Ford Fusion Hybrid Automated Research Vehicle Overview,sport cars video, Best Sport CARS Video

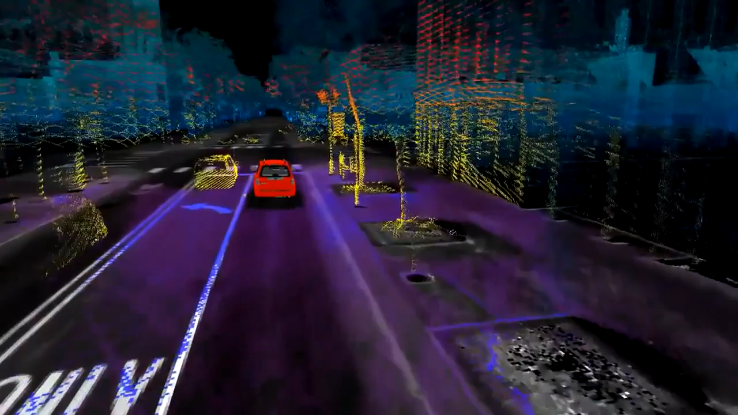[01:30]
So that's where we use light. Light is much faster than sound, it has much more fidelity,
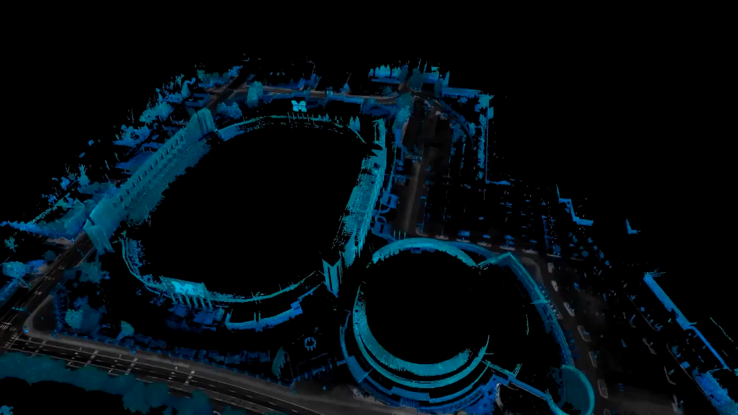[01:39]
we get much smaller pixel size so we can get essentially HD-type quality imagery off of the LiDAR.
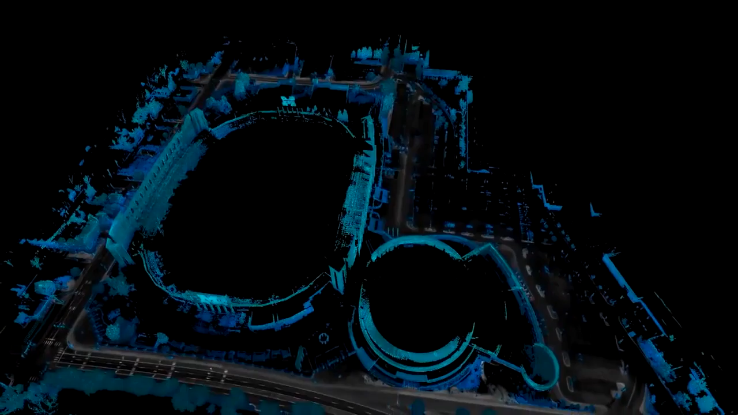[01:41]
And with that then we can make 3D